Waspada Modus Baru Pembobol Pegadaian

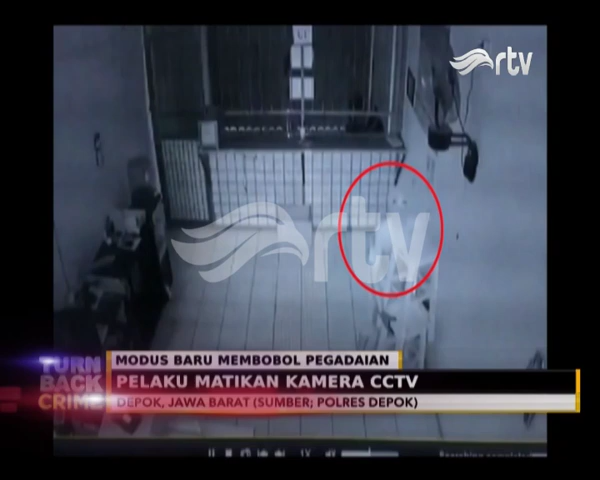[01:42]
Kamera CCTV yang dipasang di kantor pegadaian cukup menggambarkan bagaimana pelaku demikian rapi menjalankan aksinya. Salah seorang pelaku yang menggunakan penutup wajah mengambil kursi agar dirinya bisa mematikan kamera tersembunyi.
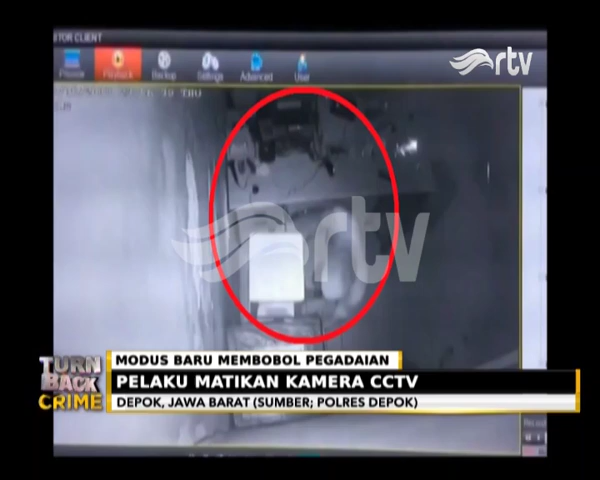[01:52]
Tercatat dua kali ia melakukan hal serupa, tepatnya di lokasi kamera dipasang.
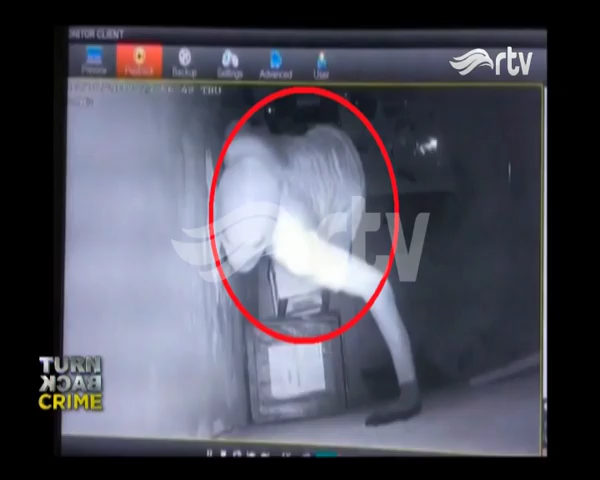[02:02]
Keberadaan pencuri di kantor pegadaian jelas mengagetkan karena pintu luar kantor pegadaian tidak terdapat kerusakan.